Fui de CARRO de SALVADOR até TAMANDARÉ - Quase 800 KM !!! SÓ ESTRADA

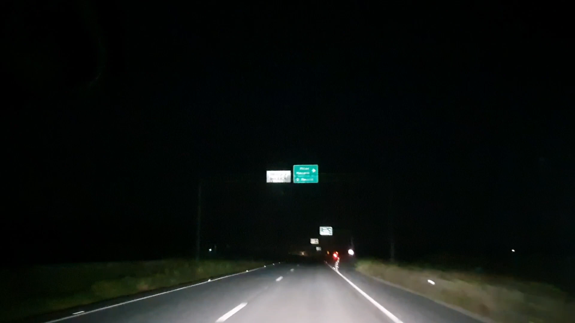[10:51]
Lá, Maceió, Recife direto. Direto. Vamos direto pra Recife, meu povo. E lá, Maceió, aí. Você continua reto na BR-101. Atalaia. Você continua em frente, na BR-101. Nada de entrar para Maceió. Não esperava por isso. Olha a quantidade de caminhão na pista, pessoal. 18-14, antes, um pouquinho antes de Maceió.